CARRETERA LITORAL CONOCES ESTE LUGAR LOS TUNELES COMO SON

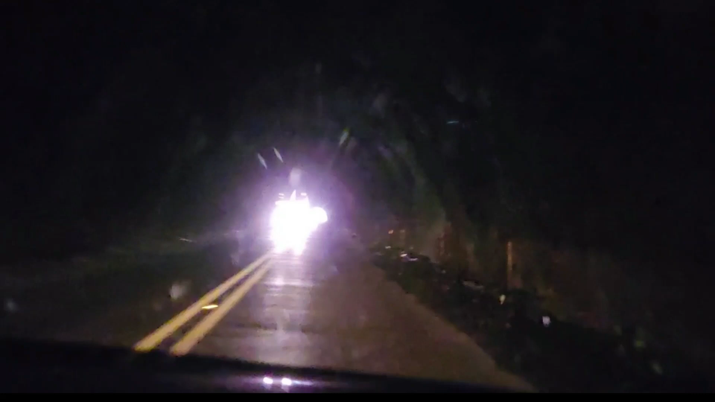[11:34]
Aquí no. Pura roca. Y esto es en El Salvador, esto es en la Libertad. El primero no lo grabé, pero este es el segundo.
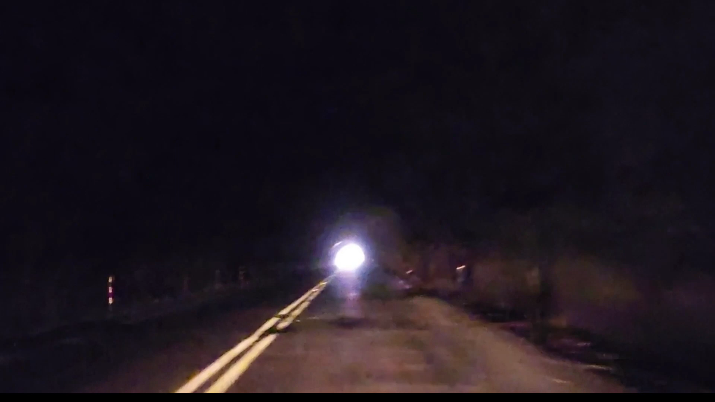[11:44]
Y esto es pura roca, señores. Y no tiene luz, no tiene nada, porque es natural. Esto es natural, Puente. Es un túnel nada que he hecho así con concreto. Es la pura roca por dentro. Largo. Está larguito.